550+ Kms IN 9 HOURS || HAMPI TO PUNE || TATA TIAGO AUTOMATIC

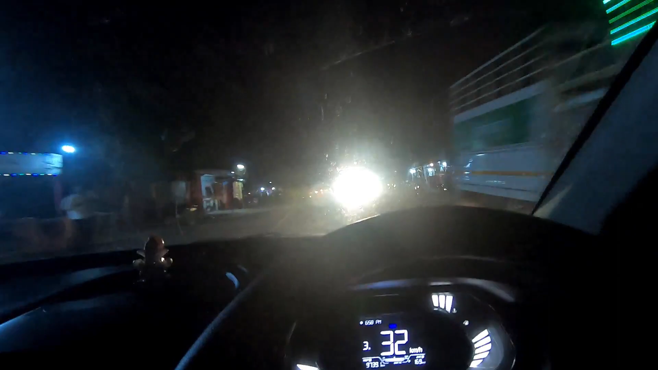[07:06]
Now we have reached Pune-Sollapur Highway
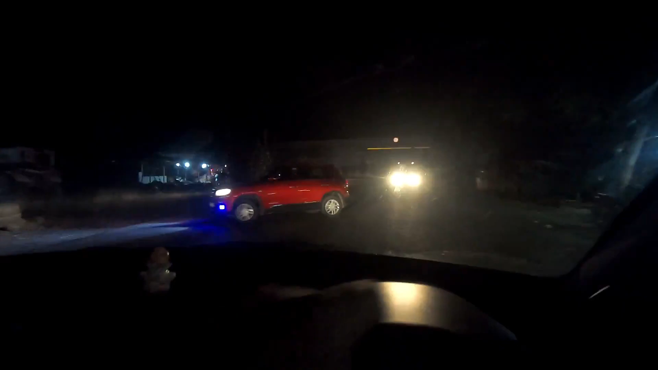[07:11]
On the right is Solapur And on the left is Pune
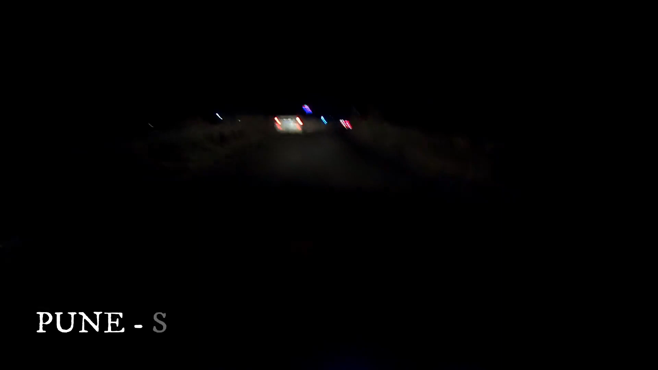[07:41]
So, We are now on the highway Of Pune-Sollapur
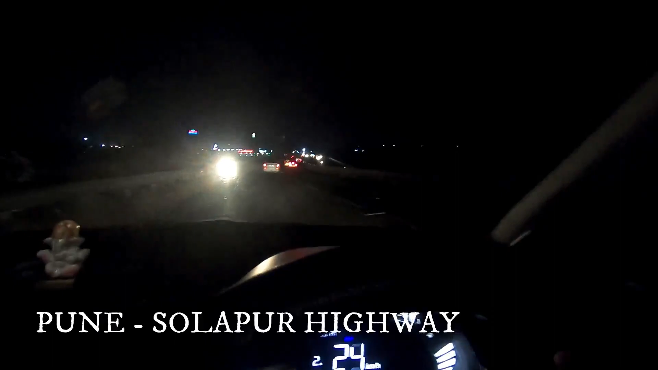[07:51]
So,
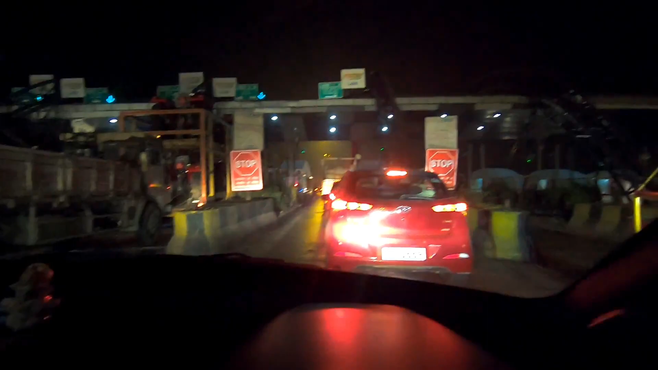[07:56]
We are now on the highway Of Pune-Sollapur
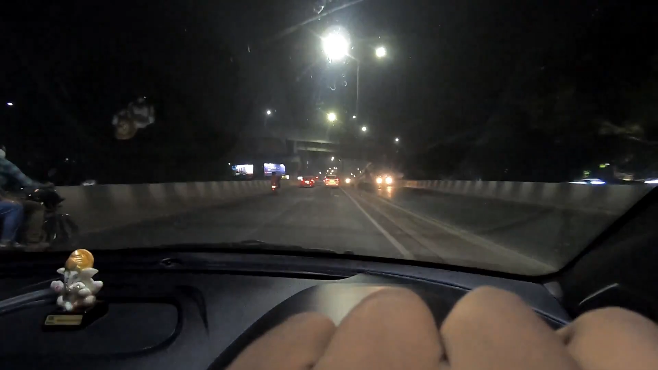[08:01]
So, Guys We have now reached Hudapsar And it's 9.46 And we have reached Hudapsar almost We are on the Hudapsar bridge